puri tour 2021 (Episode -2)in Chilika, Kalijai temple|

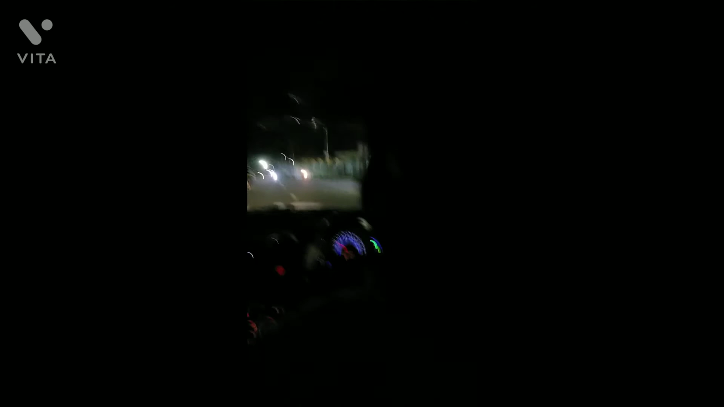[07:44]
तो गाईस जैसे कि आप सब देख सकते हैं अल्रेडी बहुत लेट हो चुका है रात हो चुका है और अभी हम लोग मंदिर से निकल के वापस थे संभलपूर के रिटरन जाने के लिए निकल